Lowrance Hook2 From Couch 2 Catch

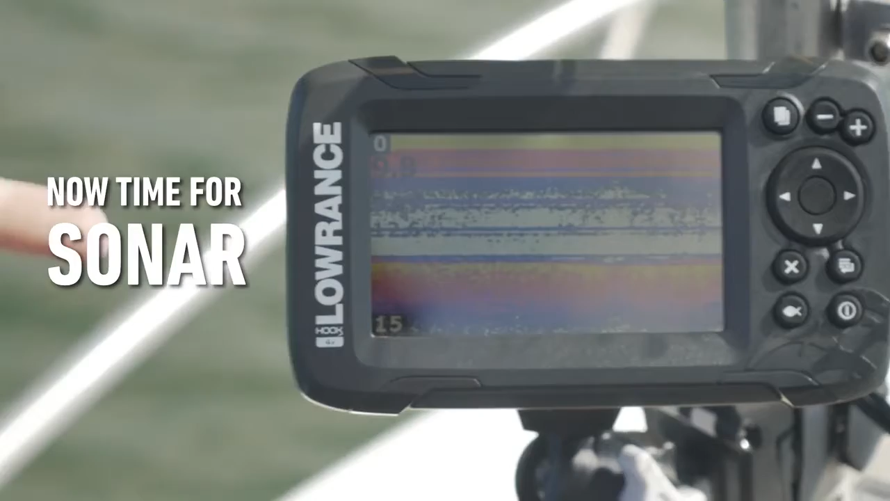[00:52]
What exactly am I looking at here? Because this doesn't mean a lot to me.
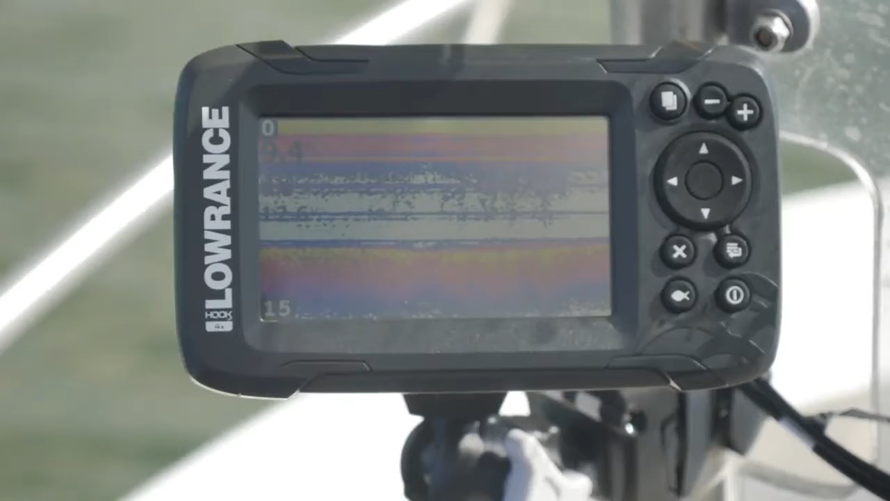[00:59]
You've got a really good feature, it's the quick access fish ID button that's here. You press that, something like you, it's a bit of a novice, you press that button, you'll see as it just goes through and it comes clear, it clears all the clutter out of the water and you can clearly see where the fish are and where the bottom is.
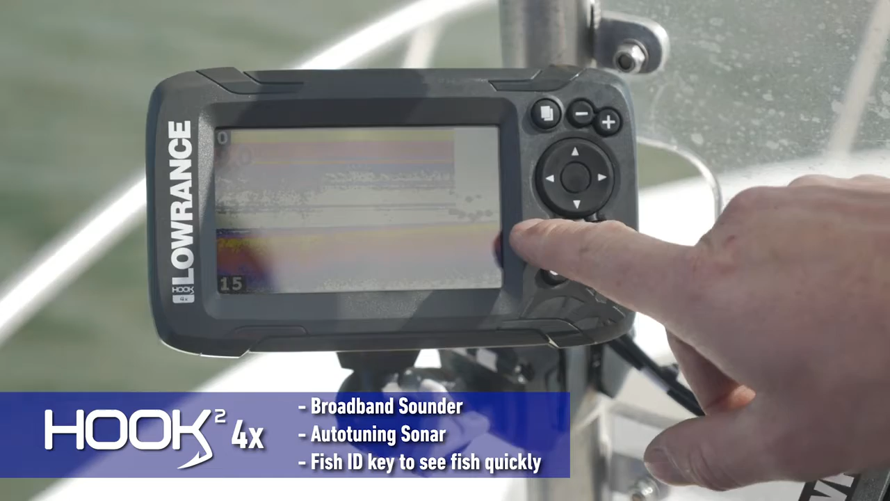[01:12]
Yeah, that's the perfect view really.
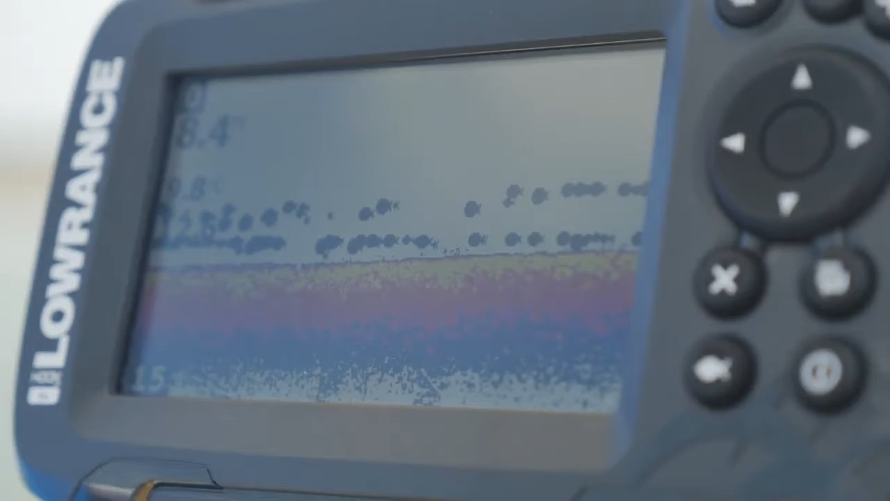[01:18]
Before, and then with the fish ID turned on, you can clearly see the weed on the bottom.
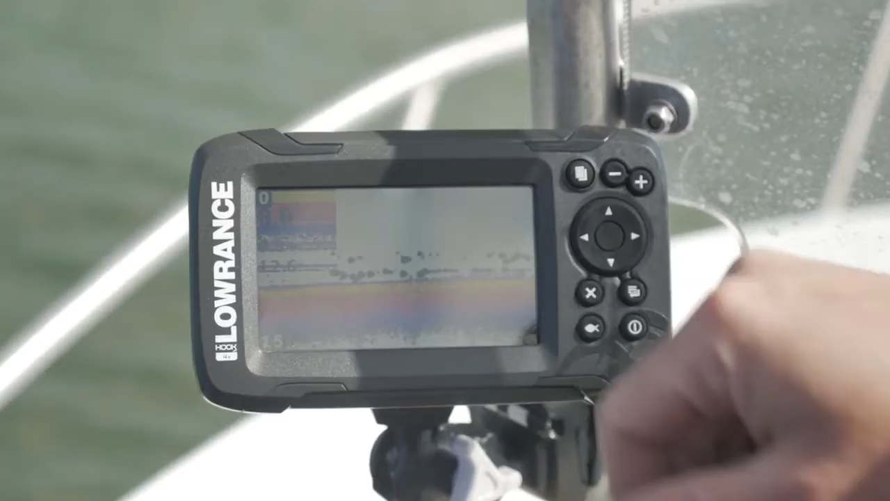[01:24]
See where the fish are. Yeah, no, that is really clear.
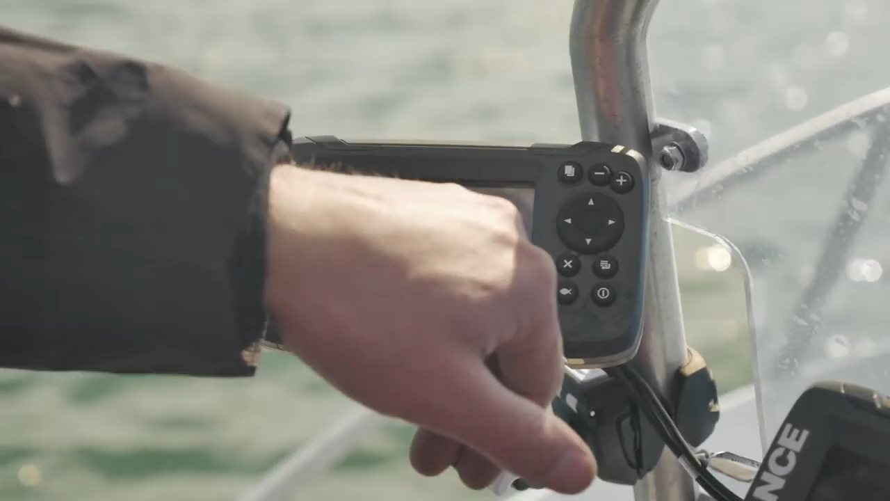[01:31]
A little ball of bait fish just off the bottom, there's still some residue of them coming through. That's the beauty, fish ID is good for a beginner. Once you evolve and actually learn what you're seeing on the screen, you can actually determine what's actually there by seeing those big clumps like that.
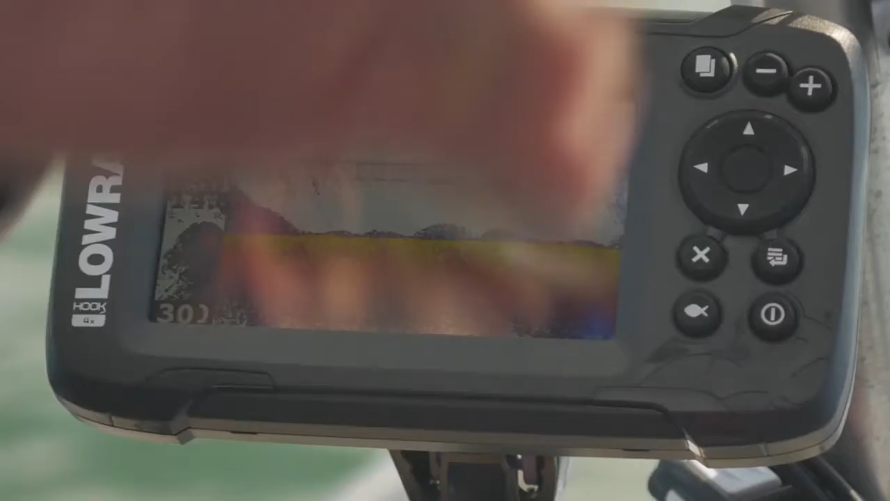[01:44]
You know those bait fish, you see a definite arch on there, it's definitely a fish. You actually see a bit more detail when you turn the fish ID off.